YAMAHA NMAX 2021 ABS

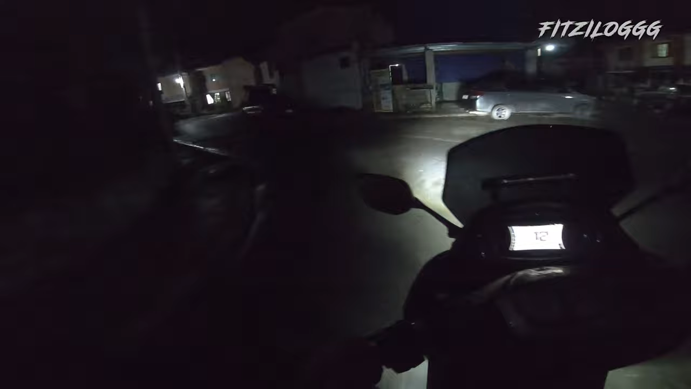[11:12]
shoutouts Ivan so stock ano pa rin ito stock light pa rin yung gamit natin so pinalagay na rin ito ng mini driving light sa mga malalabong mata gaya ko suggest ko na maglagay talaga yun mini driving light gaya nito
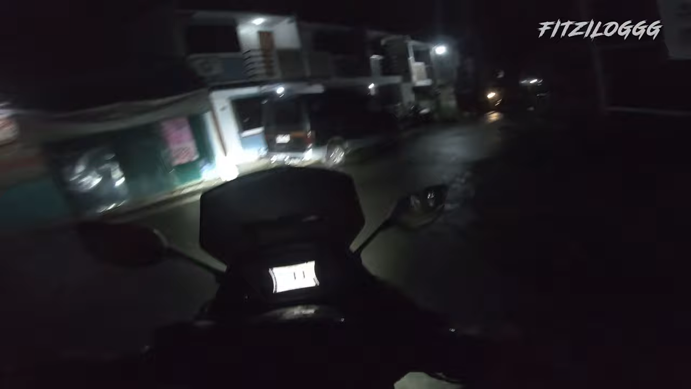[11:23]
loop alright
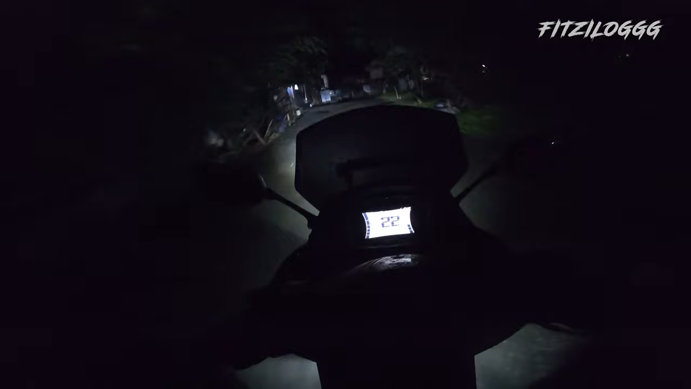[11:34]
so as you can see guys ito yung pinaka headlight nya so Stanley na sya both front and rear